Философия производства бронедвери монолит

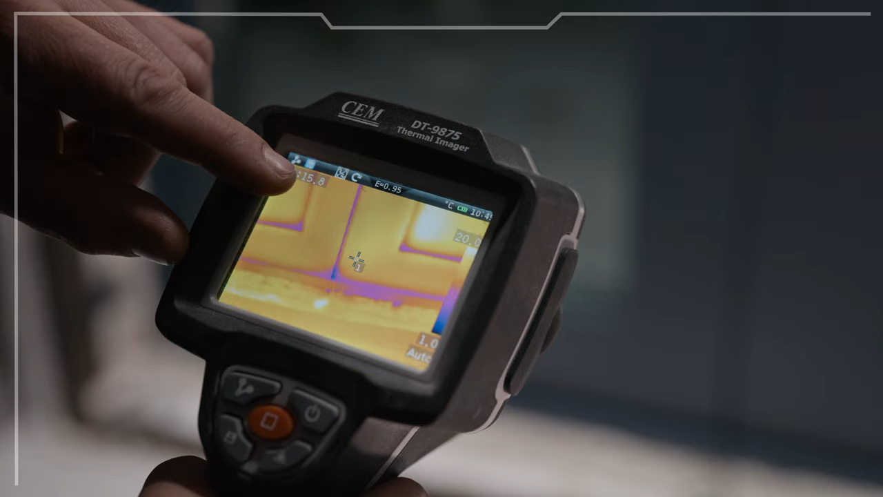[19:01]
Ну, на самом деле, в большинстве лабораторий на сегодняшний день отказывали в возможности проведения проверки дверных блоков. Понятно, по каким причинам.
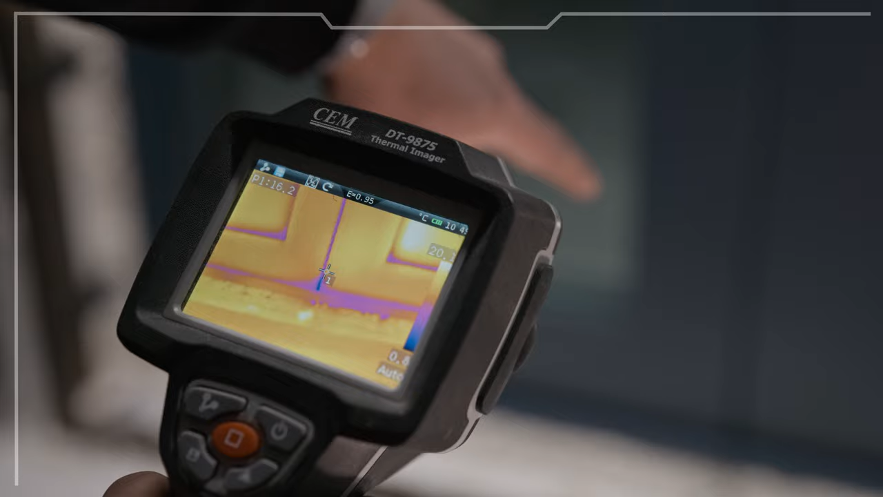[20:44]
Создается температура минус 15 градусов и создается температура за дверью плюс 20-25 градусов.
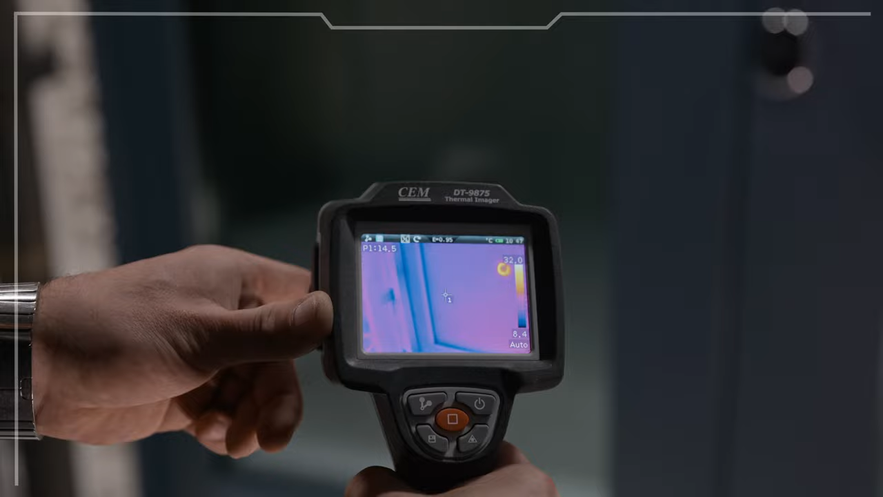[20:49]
И все это тепловизором проверяется. Все утечки, вся карта, скажем так, дверного полотна, где какие потери.